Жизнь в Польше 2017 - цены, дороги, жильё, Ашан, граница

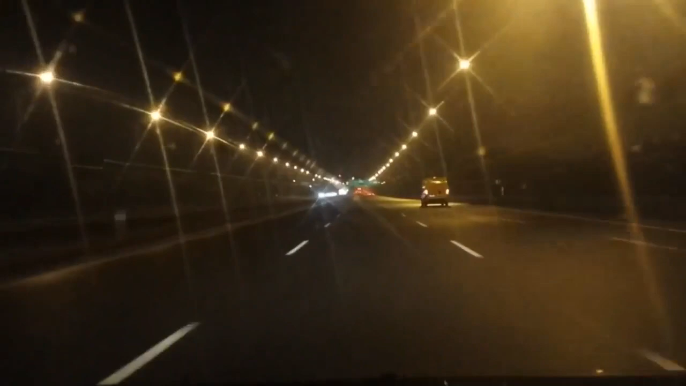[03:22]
Было настолько красиво, что просто не описать словами. Мы там проезжали в ночное время, когда отражающие знаки горели. И складывалось впечатление, что повсюду фонари. И было очень красиво. Не было деревьев, не было ничего.